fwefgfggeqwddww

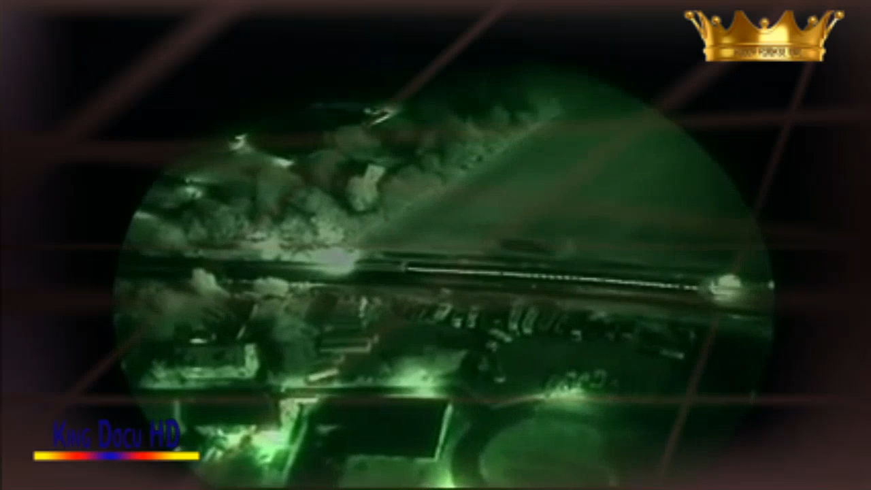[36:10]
Noch mehr aber sieht der Wärmebild-Operator Markus Heckmann mit seiner Außenkamera.
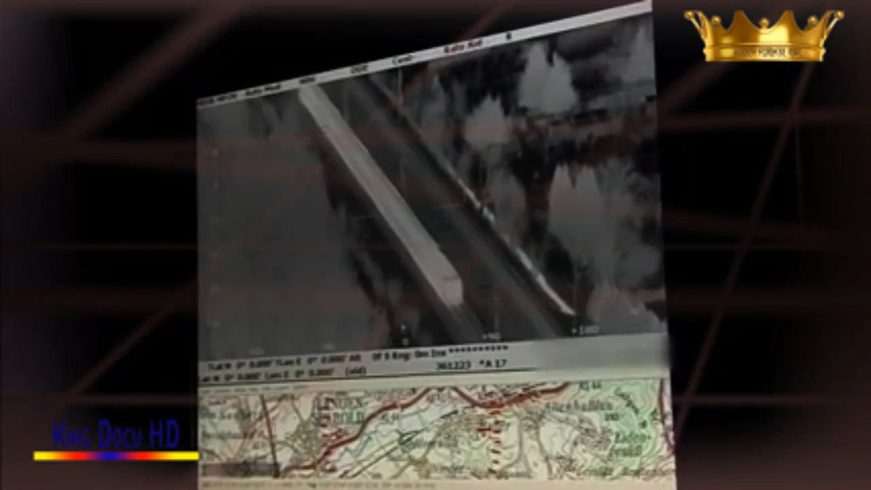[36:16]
Er kann ganz nah an den Zug heranzoomen.
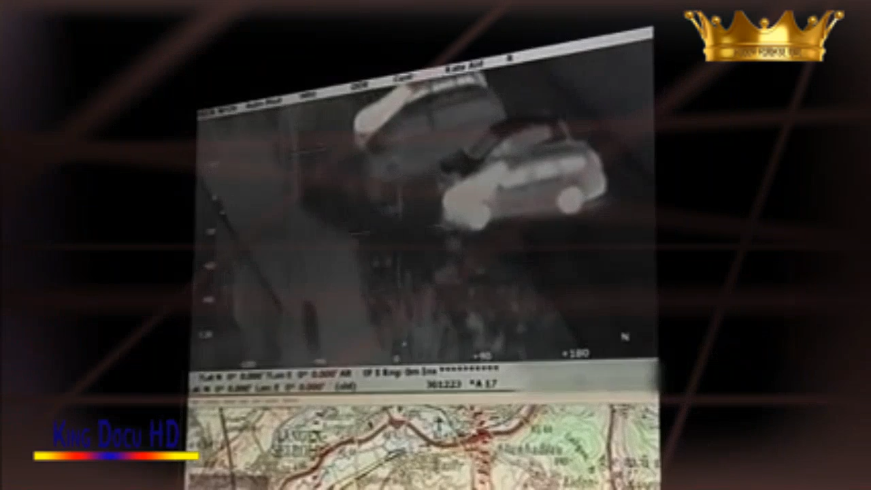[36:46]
Strahlt somit noch sehr viel Wärme ab. Das Auto daneben strahlt überhaupt keine Wärme ab.